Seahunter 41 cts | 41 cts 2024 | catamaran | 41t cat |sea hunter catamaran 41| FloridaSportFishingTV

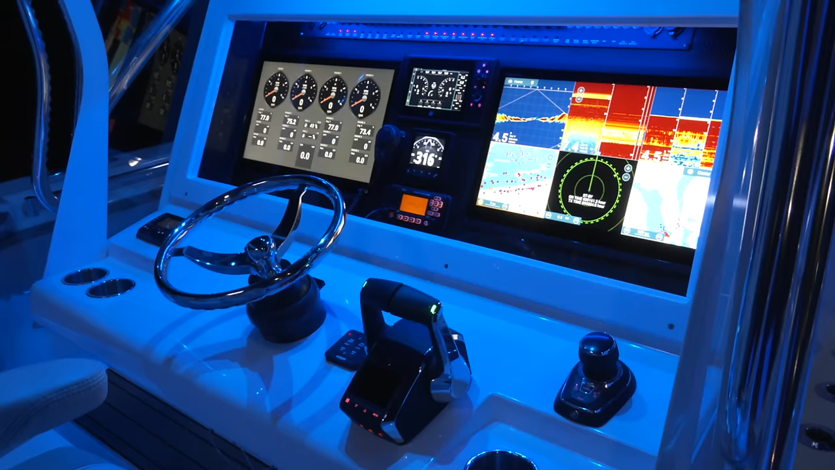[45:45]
really realize how large this is if you wanted to have three screens certainly you can do that as well
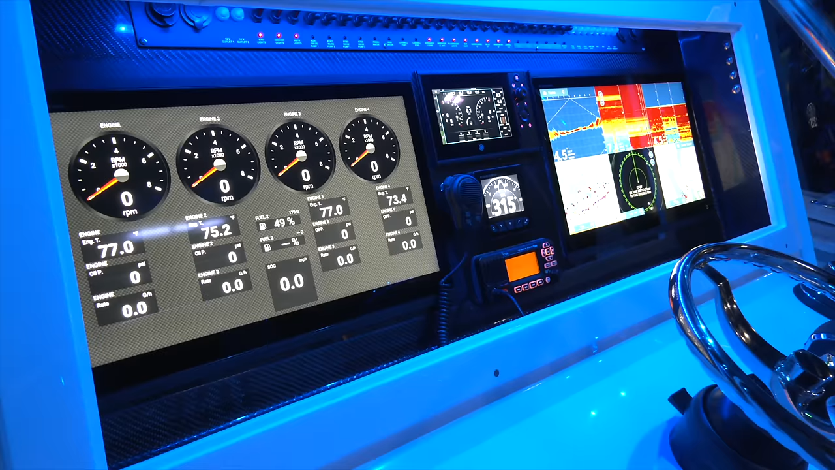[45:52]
we've got an additional data display from furuno that we're using as a digital compass of
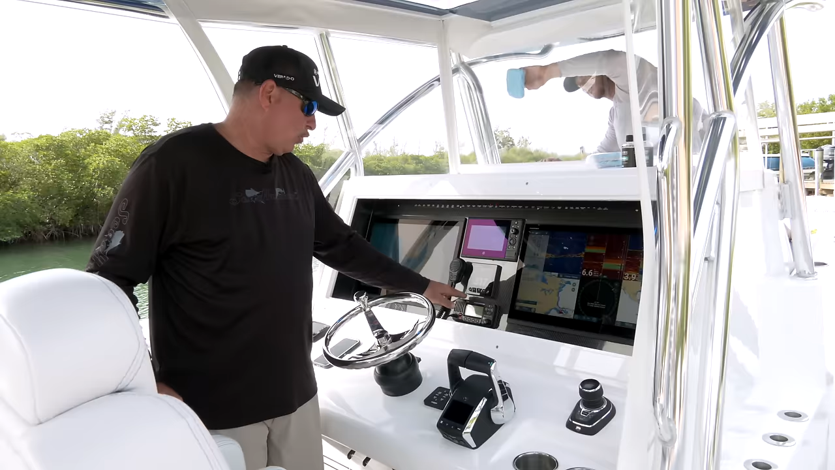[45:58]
course our icon vhf but what's really fascinating about this network is the processors
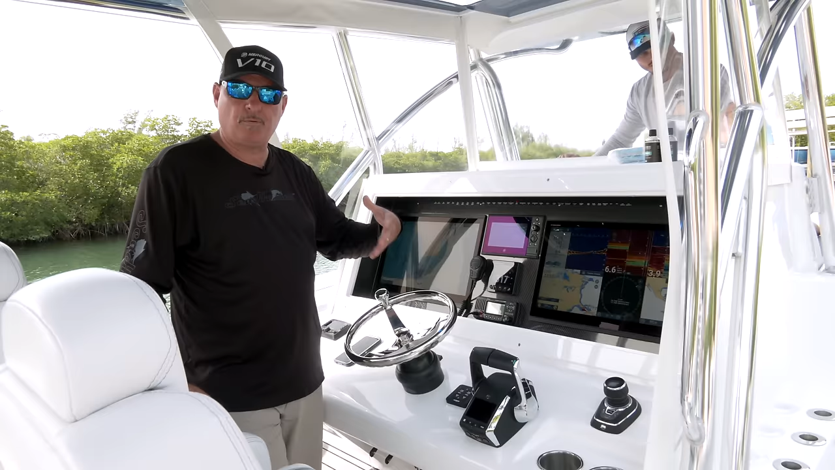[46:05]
and the capabilities of being able to take each of these screens literally and
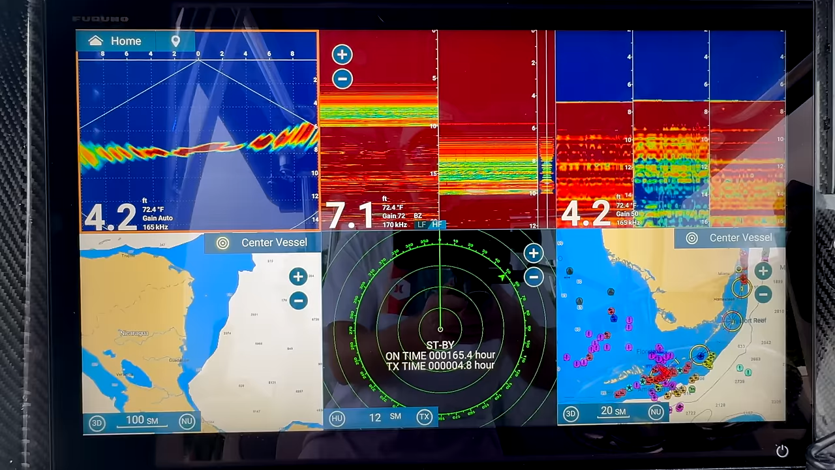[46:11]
On screen: water 72.4°F
break it down into six individual screens and having so much data being provided to you or just an individual